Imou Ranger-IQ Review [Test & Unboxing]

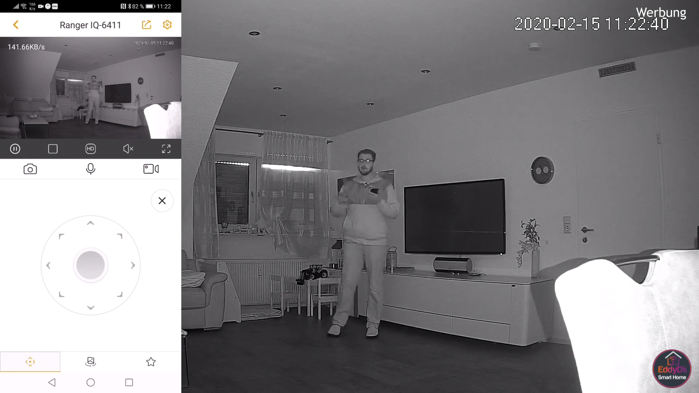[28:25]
aber in diesem Zimmer ist es relativ dunkel. Und wie ihr seht, auch hier, wenn ich mich hier im Raum bewege, das Ganze funktioniert auch. Ich bin jetzt circa 3-3,5 Meter von der Kamera entfernt und ich denke, ich bin immer noch gut sichtbar.
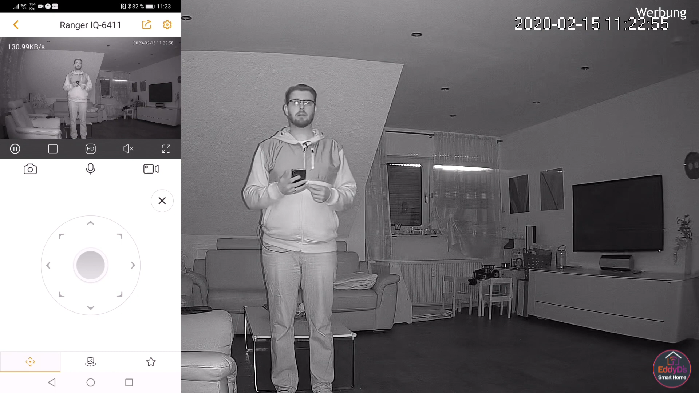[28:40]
Und die Verfolgung, die funktioniert genauso wie im Hellen. Da gibt es keine Probleme zur Entfernung. Hier hinten sind es jetzt wahrscheinlich irgendwas um die 5 Meter Entfernung. Nachricht ist wiedergekommen, dass sie mich Personenerkennung erkannt hat. Ich mache mal hier ein paar Schritte. 1, 2, 3, 4, 5.
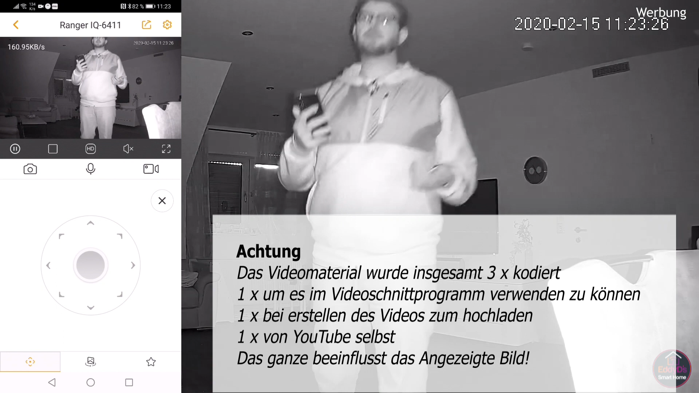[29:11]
Also es sind gut 5 Meter die Entfernung. Und ich finde, die Bildqualität auch bei schnellen Bewegungen ist relativ gut.
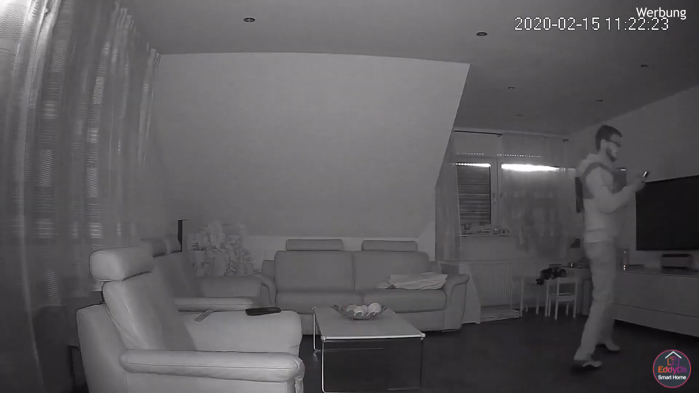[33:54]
Okay. So, jetzt ist es hier dunkel, ganz dunkel schaffe ich es nicht,
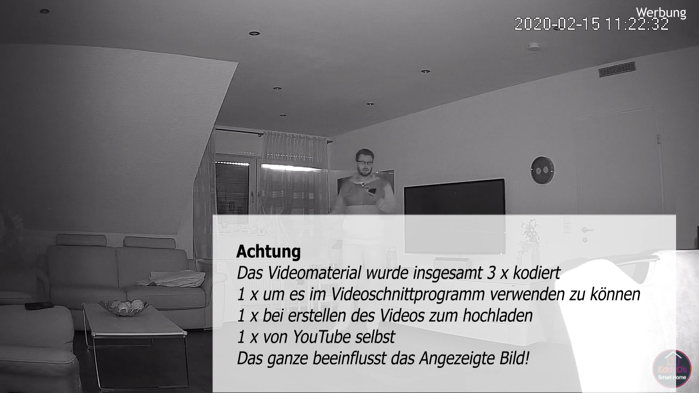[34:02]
weil hier hinten schaut noch mal ein bisschen, oder der Rollo geht nicht komplett runter, aber in diesem Zimmer ist es relativ dunkel. Und ja, wie ihr seht, auch hier, wenn ich mich hier im Raum bewege, das Ganze funktioniert auch.
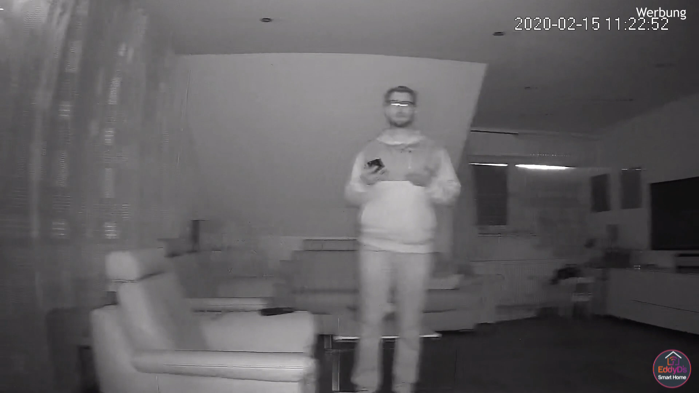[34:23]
Ich bin jetzt circa 3-3,5 Meter von der Kamera entfernt und ich denke, ich bin immer noch gut sichtbar. Und die Verfolgung, die funktioniert genauso wie im Helm.
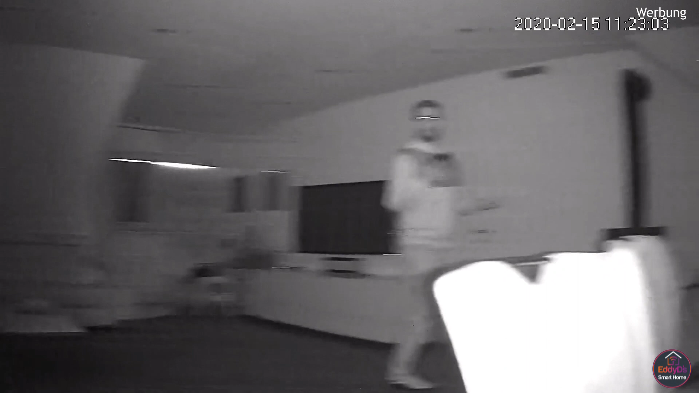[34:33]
Da gibt es keine Probleme zur Entfernung. Hier hinten sind es jetzt wahrscheinlich irgendwas um die 5 Meter Entfernung. Nachricht ist wiedergekommen, dass sie mich Personenerkennung erkannt hat. Ich mache mal hier ein paar Schritte. 1, 2, 3, 4, 5. Also es sind gut 5 Meter die Entfernung.
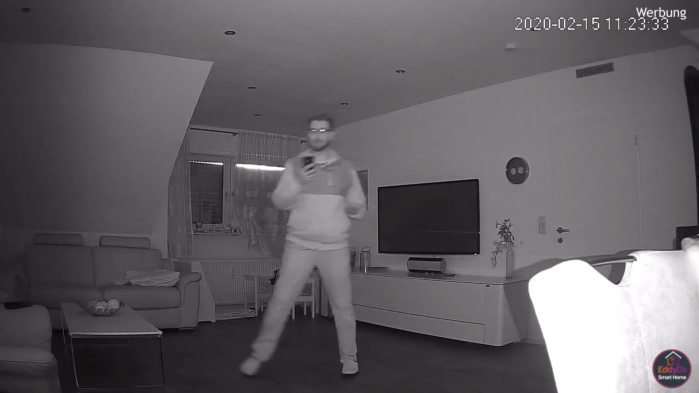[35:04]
Und ich finde, die Bildqualität auch bei schnellen Bewegungen ist relativ gut. Alexa, Wohnzimmer auf, einschalten.